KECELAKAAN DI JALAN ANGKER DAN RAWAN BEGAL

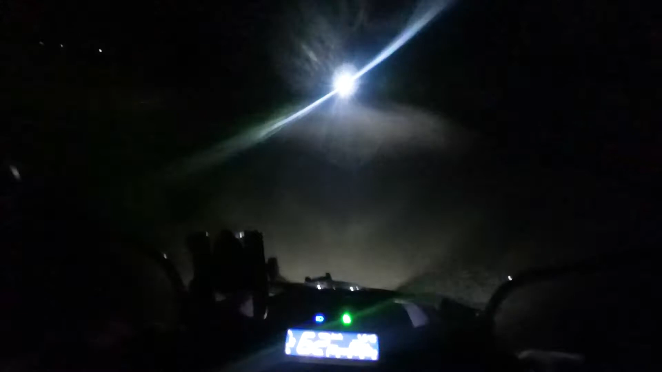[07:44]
Anjing memang sih lo. Oh ada depan tuh depan tuh ada kendaraan. Agak ngebut deh. Nah di sini tuh pas banget, sini tuh ada pabrik gitu loh. Ini nggak lama nih, belum lama ada pabrik ini tuh. Dulu gila lebih parah loh. Udah buat mobil cuy.
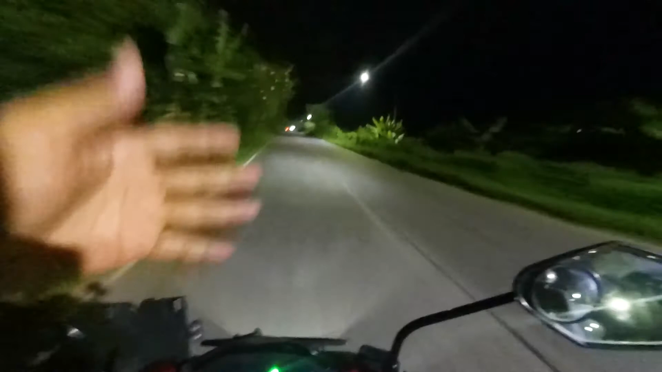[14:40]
Oh ya btw, di sini jalan udah ada ini cuy, udah ada penerangannya, gila asik. Di sini tuh tempat buat ngetes motor. Kalian kalau misalkan pernah ngeliat video gua yang sebelumnya, yang nyoba motor Vario si abang yang dulu, gua nyoba tes di sini. Jadi kalau kalian mau ngeliat siangnya kayak gimana, bisa klik video di kanan atas. Oke. Okay? Gila, di sini udah ada banyak penerangan nih. Asik kalau kayak gini. Kelihatannya kan apa sih, serem-seremnya itu hilang gitu.